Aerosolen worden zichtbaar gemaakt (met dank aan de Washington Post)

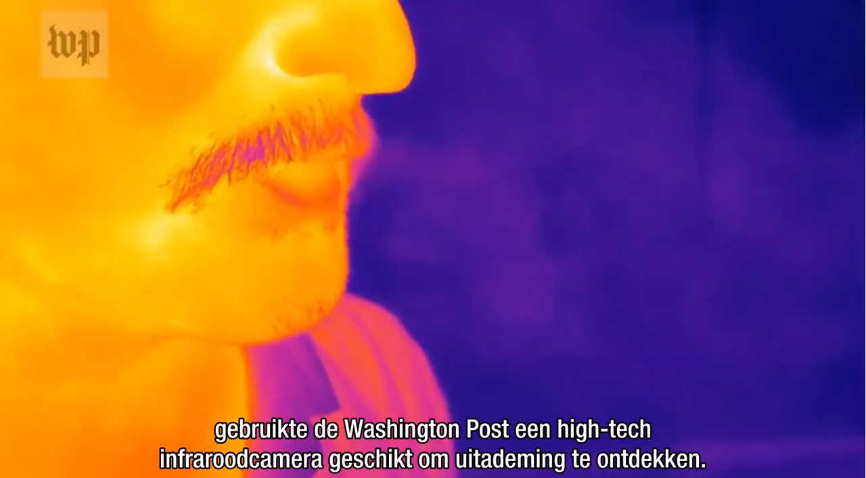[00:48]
In order to visually illustrate those risks, the Washington Post used a high-tech infrared camera capable of detecting exhalation.
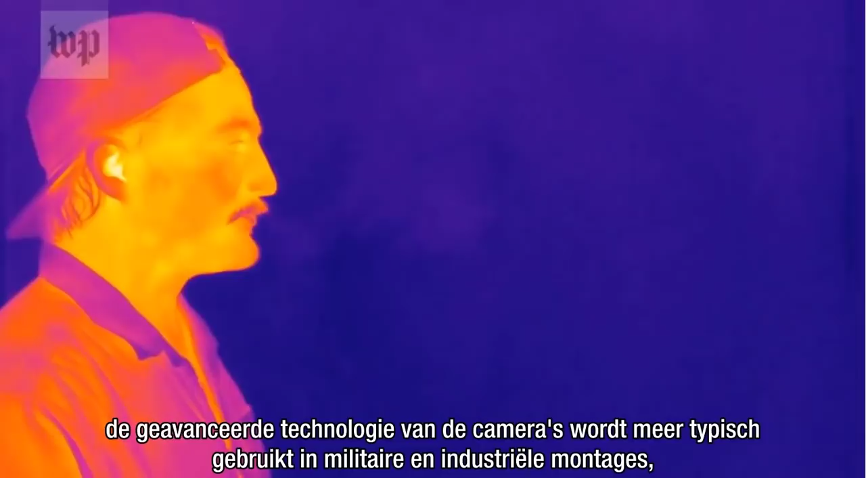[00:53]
The camera's advanced technology is more typically used in military and industrial settings, such as detecting methane gas leaks in pipelines. In 2013,
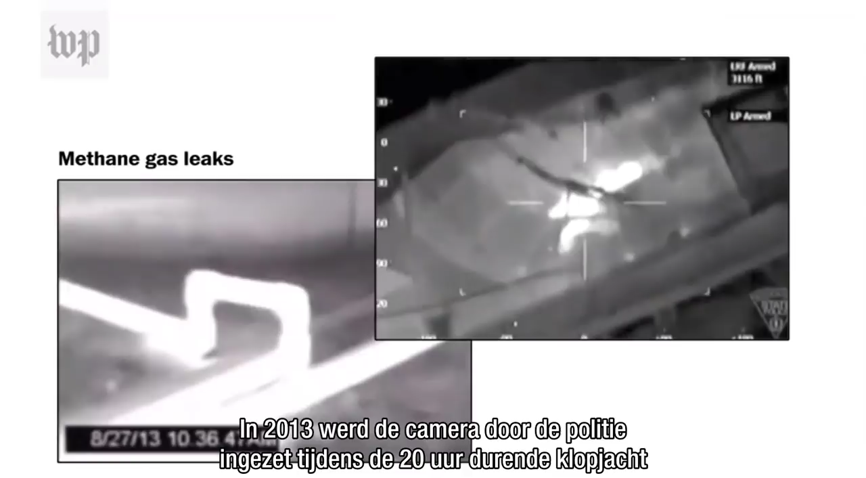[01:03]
it was deployed by law enforcement during the 20-hour manhunt for the Boston Marathon bombers.
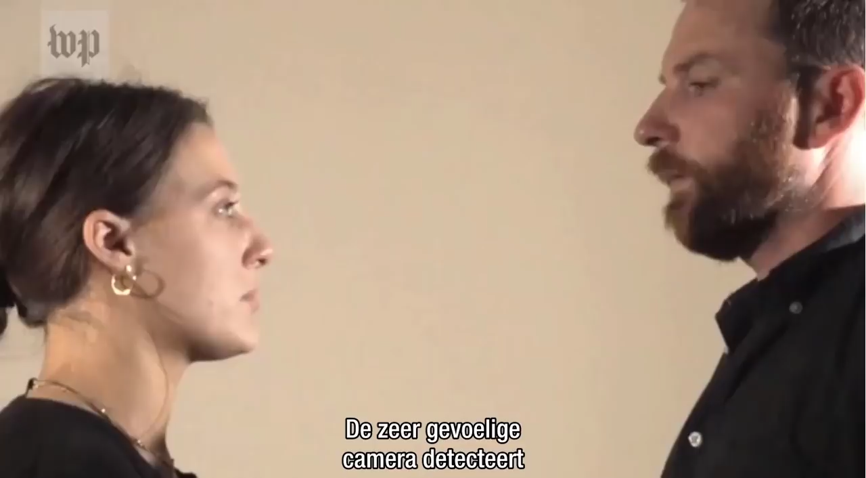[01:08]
The highly sensitive camera detects variations in infrared radiation that are not visible to the naked eye.
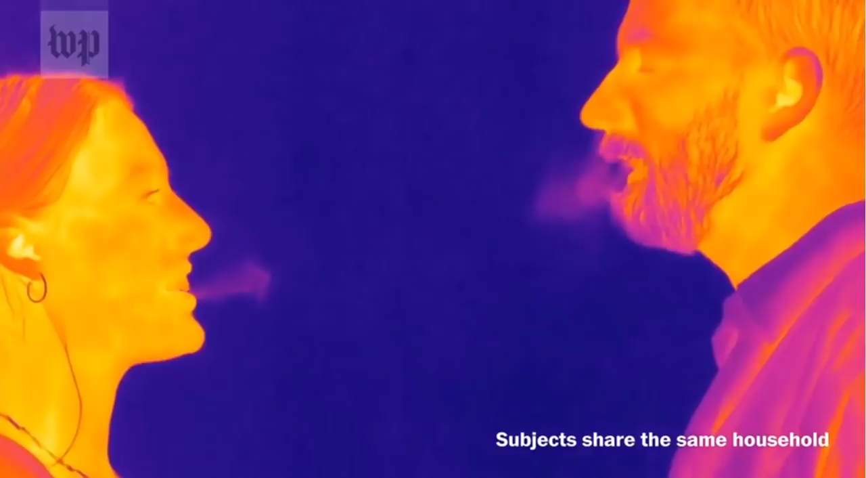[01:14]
The camera was fitted with a filter that specifically targets the infrared signature of carbon dioxide, the gas we exhale.
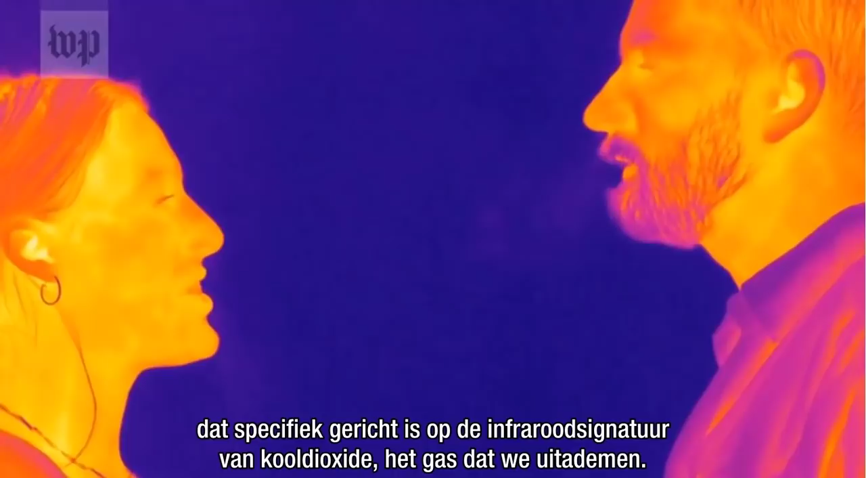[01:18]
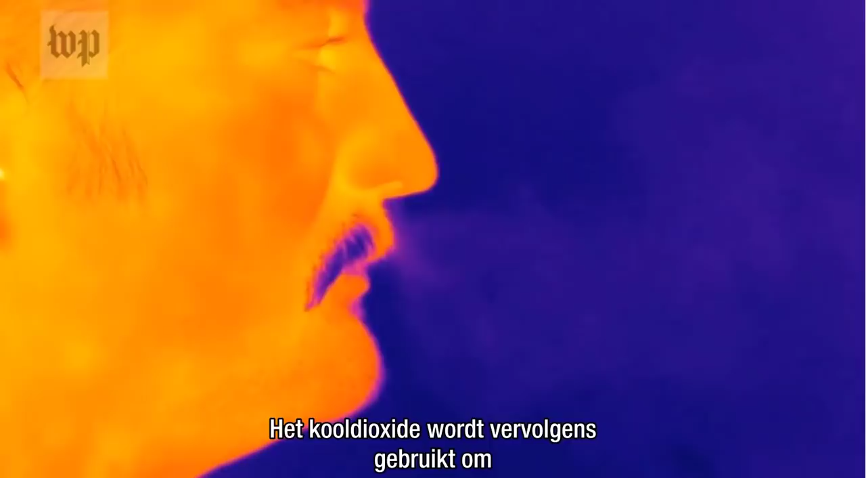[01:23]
The carbon dioxide is then used to map the partial path of these nearly invisible airborne particles, including droplets that travel within our exhaled breath in real time.
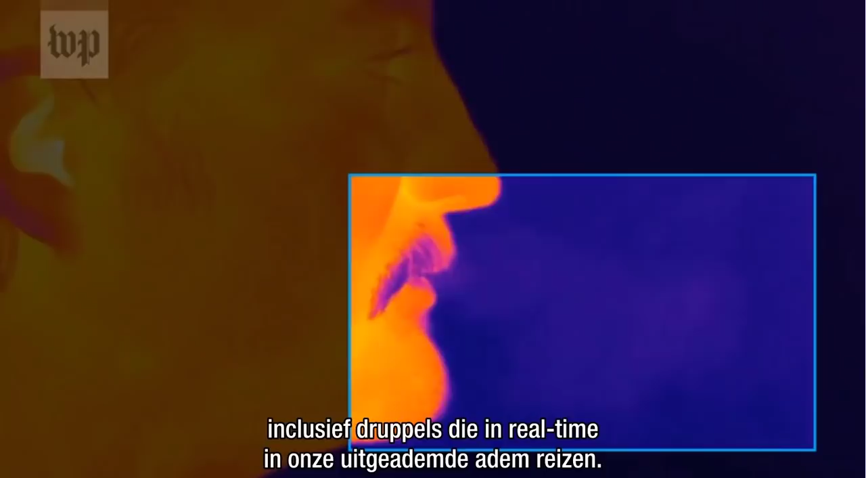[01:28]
A highly sensitive digital filter is applied here to emphasize air flows.
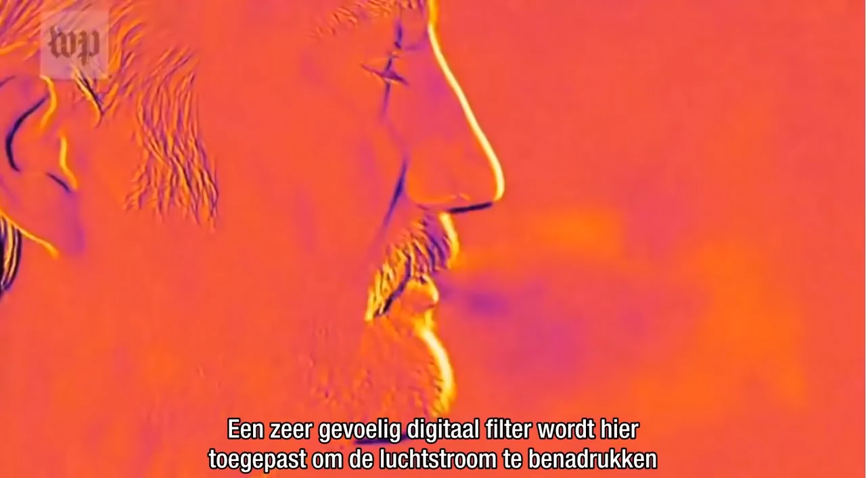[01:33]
A virus, when airborne, will move with the airflow shown by the infrared camera.
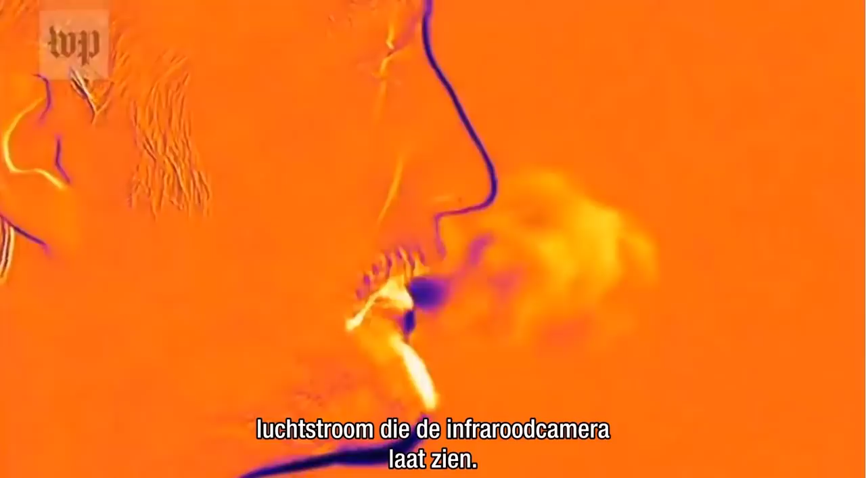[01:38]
Here we see a person exhaling.
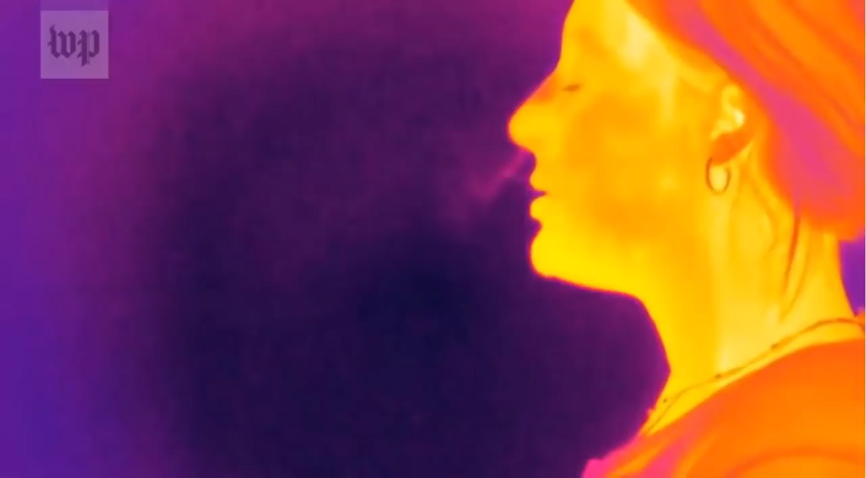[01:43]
Particles, and if present an airborne virus like the novel coronavirus, will move with the heated carbon dioxide airflow captured by the infrared camera before dissipating from view.
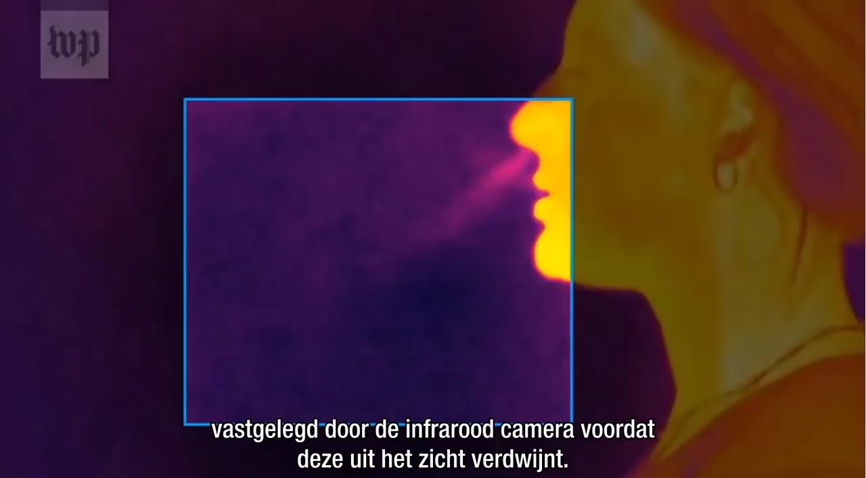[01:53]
You are not directly seeing maybe the droplets.
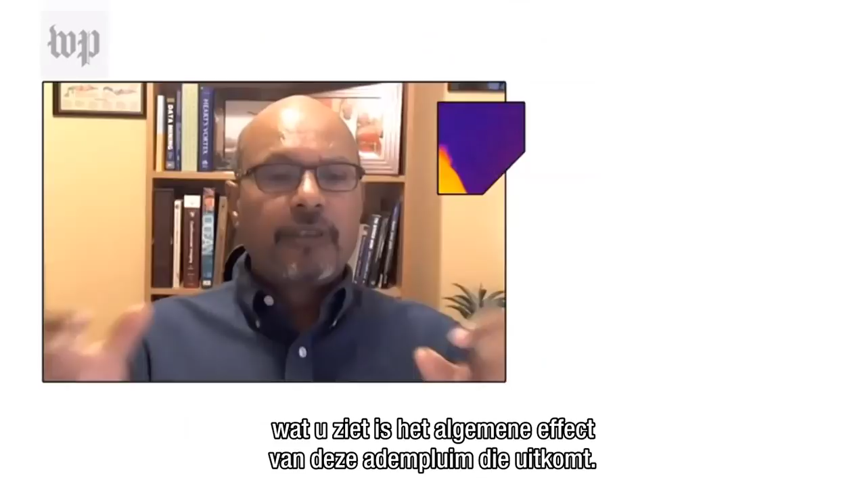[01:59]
What you're seeing is the overall effect of this breath plume that's coming out.
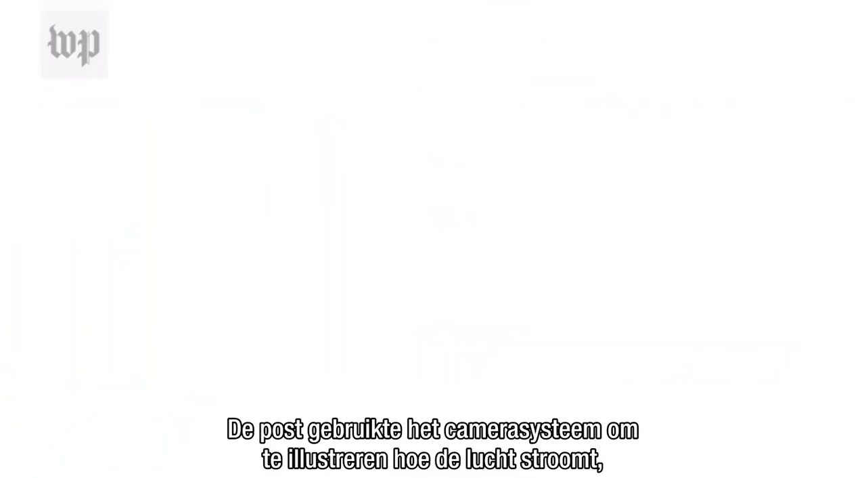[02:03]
The post used the camera system to illustrate how air flows,
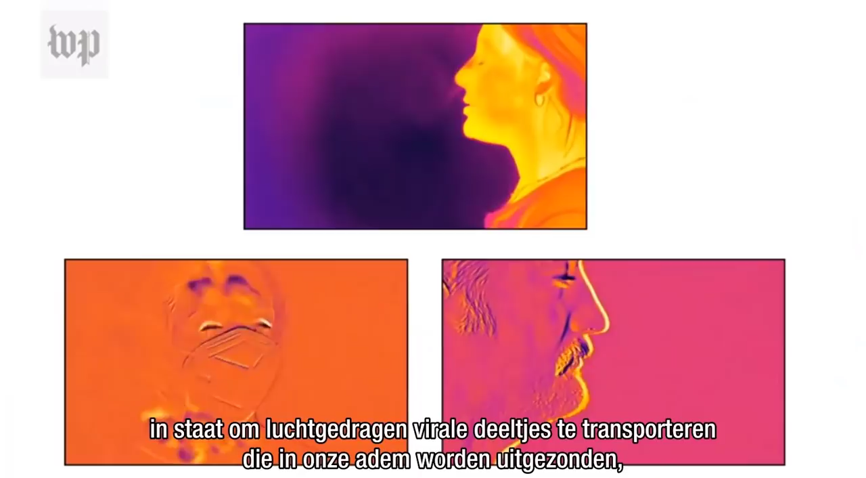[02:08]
capable of transporting airborne viral particles transmitted in our breath, could travel under various circumstances and spread COVID-19.
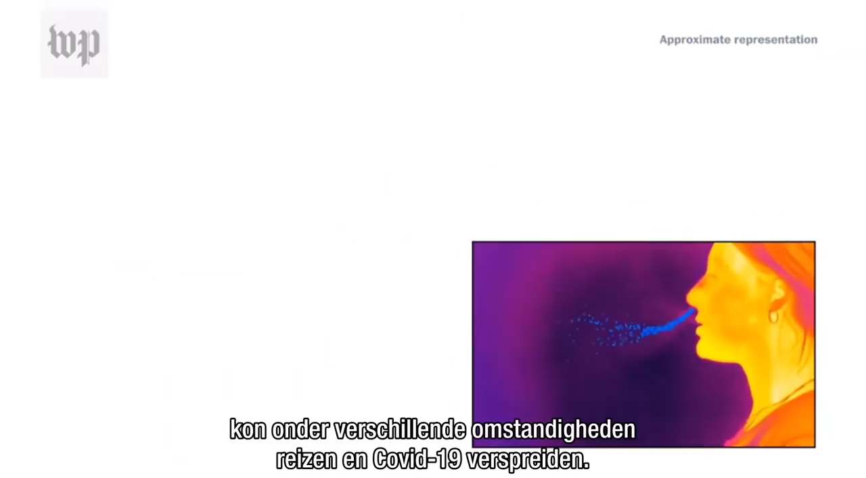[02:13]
According to experts who spoke with the post,
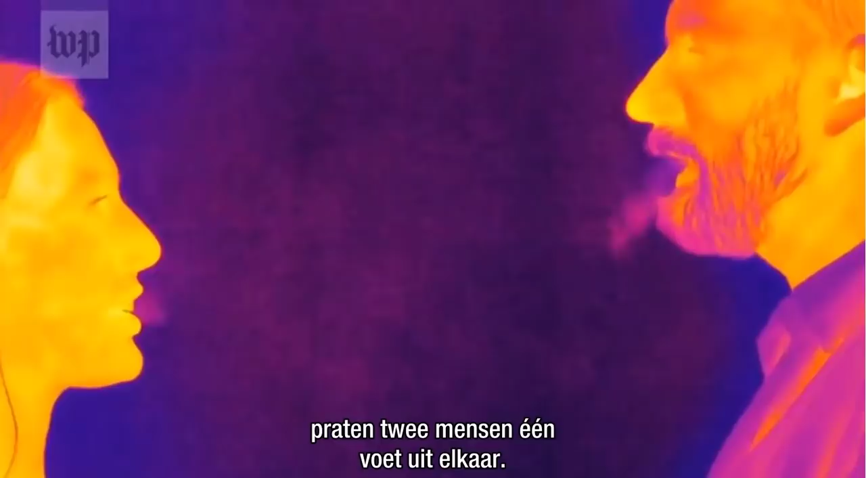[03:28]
The people who were filmed standing together without a mask were in the same household.
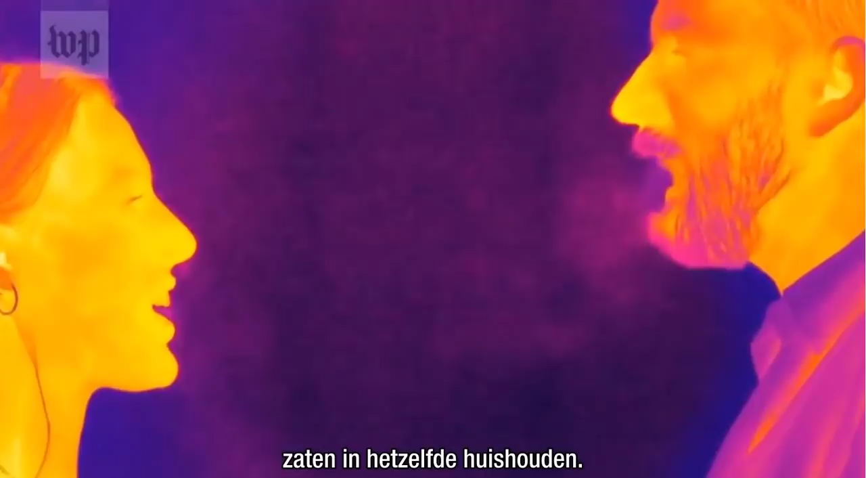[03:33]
The camera operator wore a mask and stood six feet away.
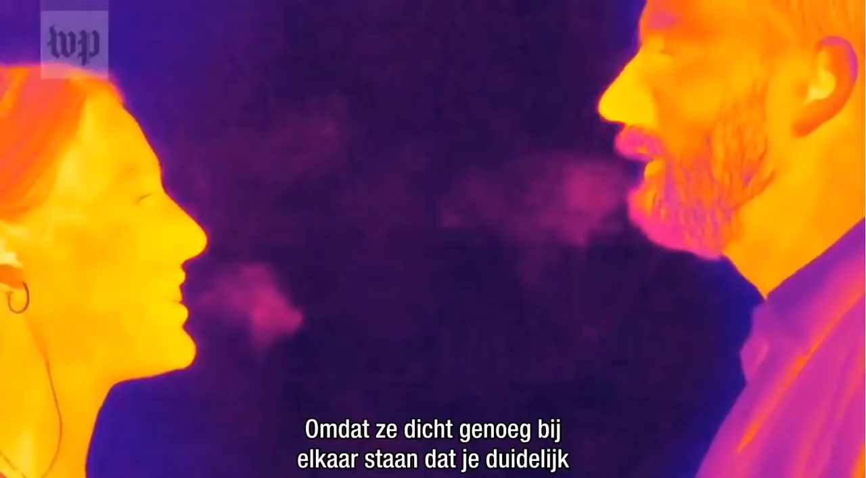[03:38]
Because they are close enough that you can see clearly how the exhaled air from one person reaches the other.
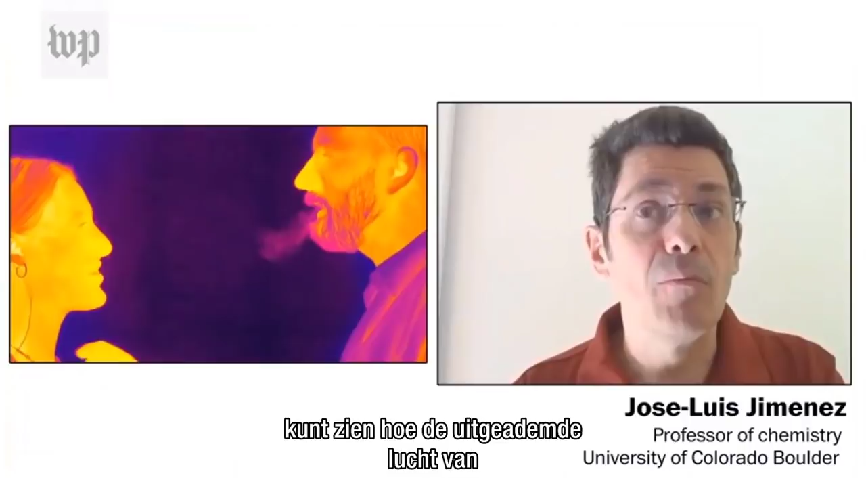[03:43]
According to Jimenez, the exhaled breath from each person reaches the other with little interference.